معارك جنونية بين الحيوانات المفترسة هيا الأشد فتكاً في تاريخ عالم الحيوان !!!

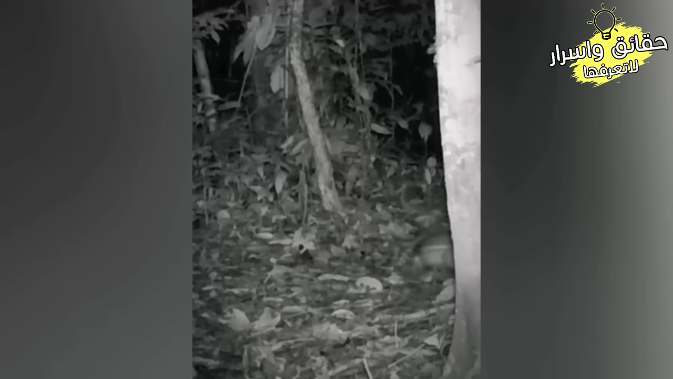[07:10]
بين شبل الفهد والذي يحاول استياد قط برية لانتهي الصراع بفرار القط البرية